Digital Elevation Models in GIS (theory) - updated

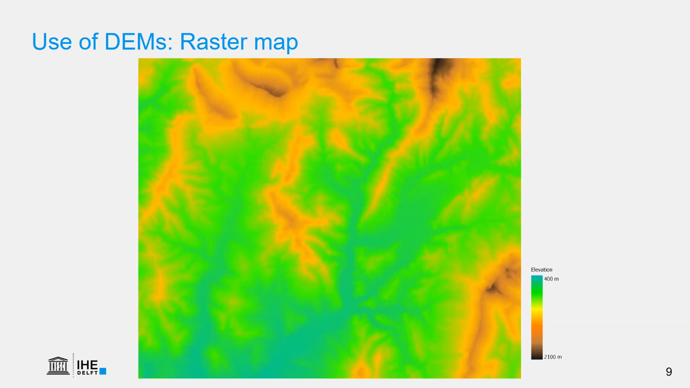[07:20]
Also make sure that you use intuitive colors. So blue is normally associated with low areas as well as green. While the darker colors or even white for snow are associated with higher areas. We can also calculate the hillshade in a GIS. In this case an artificial light source illuminates the scene. Normally the light source is put in the northwest which doesn't exist in reality.
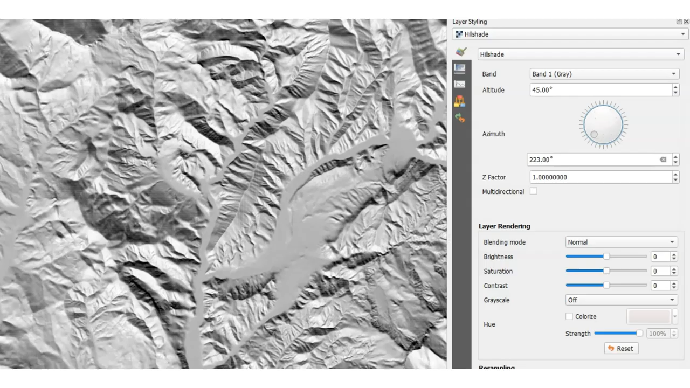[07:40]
However if we put it in the southeast for example this will give an inverted relief as you can see in the animation.
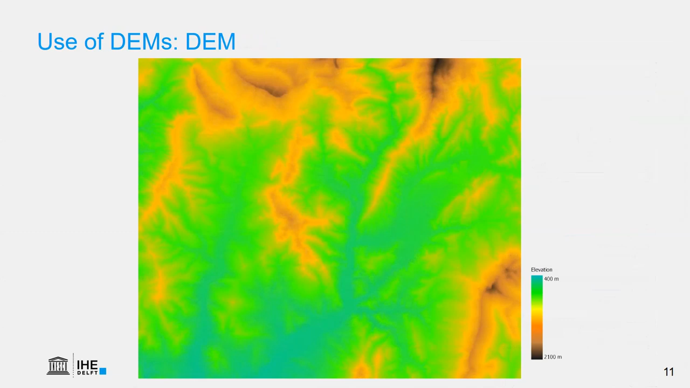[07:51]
A nice visualization trick is to combine this raster DEM with the hillshade. And in that case we get this more dramatic view.
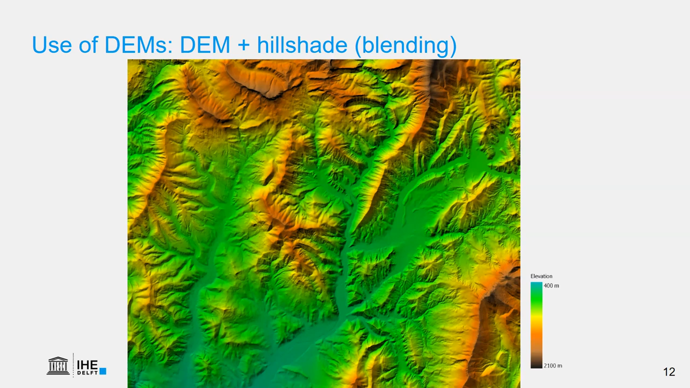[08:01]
We can either use transparency but more impressive is to use the blending if your software supports this. This is made in QGIS. The elevation data can also be visualized using contour lines.
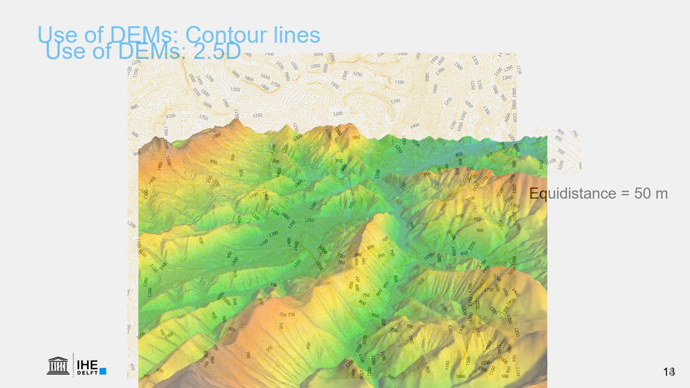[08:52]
We can also visualize elevation in so-called 2.5D. It's not real 3D because then we need special devices.
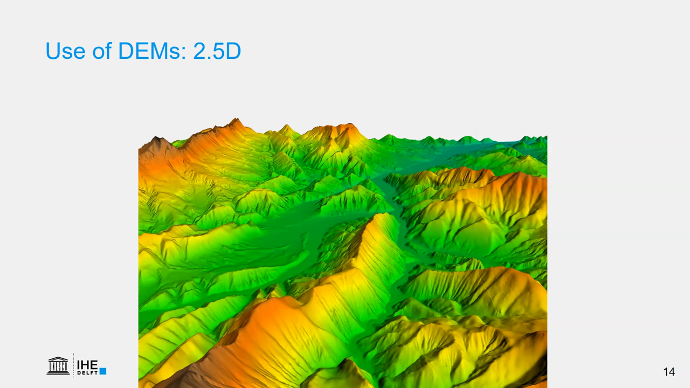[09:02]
But the effect of 3D is created by perspective and by shading. In a GIS we can also visualize this in animations which gives us further insight in the study area.
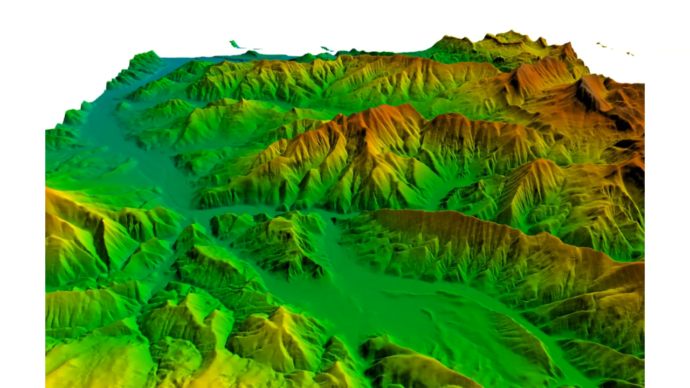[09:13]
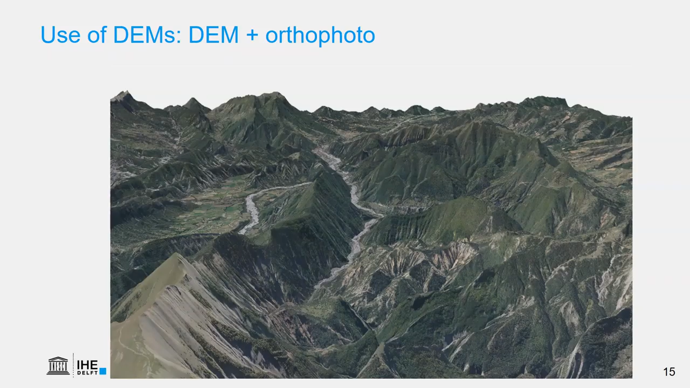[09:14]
Besides looking at the color of a DEM we can also drape an orthophoto or a satellite image over the DEM. Like in this case.
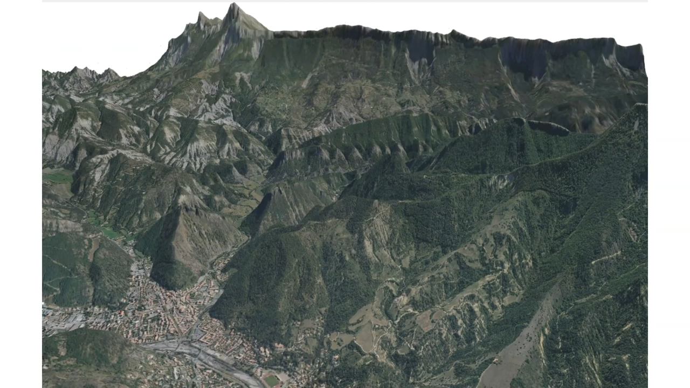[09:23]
And here we see the animation of the area around Digne-le-Bain. Where we can further interpret the shape of the hills,
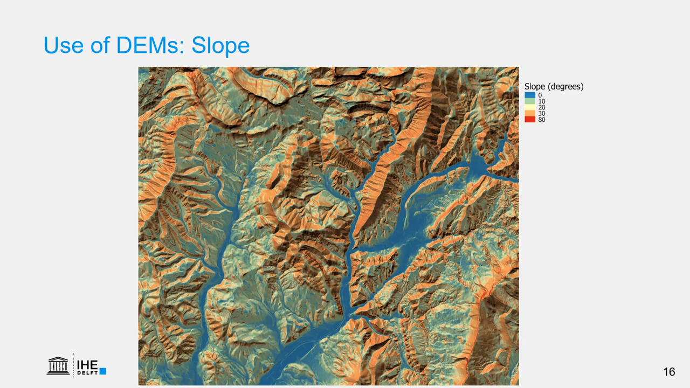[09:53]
Here we have calculated it in degrees and we have blended the result with the hill shade to better interpret the results. And the color scale from blue to red. The more red it is the steeper the slope. Another layer that we can derive from digital elevation models is the aspect. The aspect is the orientation of the slope and usually reflected in compass direction. Note that in this case we need a circular or directional legend. Where north and south and east and west are opposite. The aspect is a useful map because the orientation of the slope determines the amount of solar radiation that is received by the slope.